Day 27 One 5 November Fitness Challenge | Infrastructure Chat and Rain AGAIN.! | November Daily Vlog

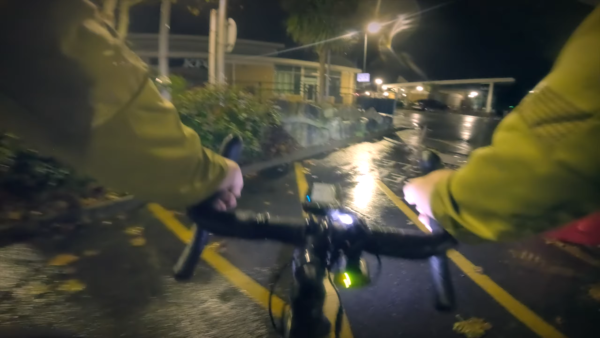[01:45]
They obviously don't want you to go through there, do they? They must have seen us go through on the camera, so they've put pot plants there to stop us going in. We've got this nice cycle route, by the way, everybody. You can't use it. We're going to block it. It's one of those places, Castle Point. They purposely put the benches outside, not under cover, so if it's raining you can't sit on the benches outside.
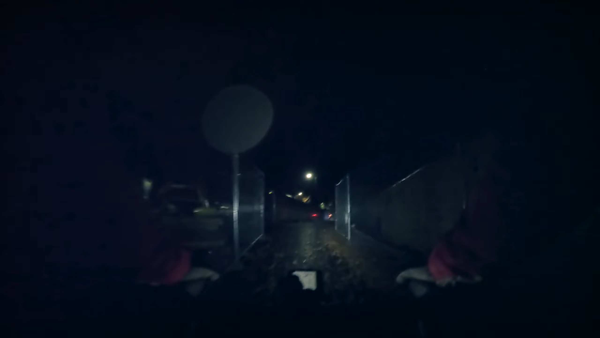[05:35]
looks like they've got the ramp on here so we've no longer got the step up the ramp is there
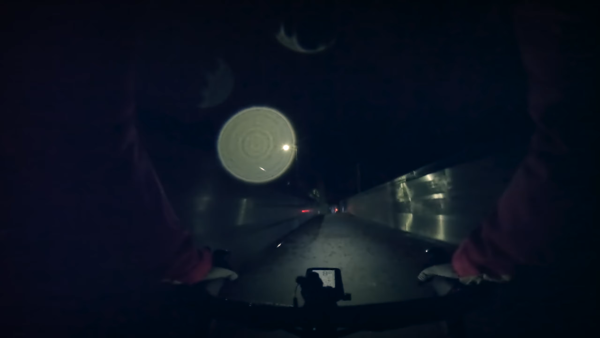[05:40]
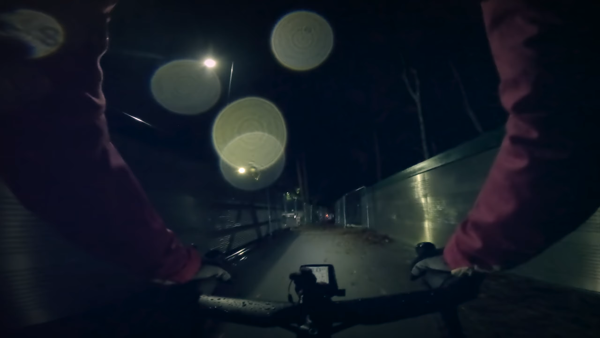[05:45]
and down this side as well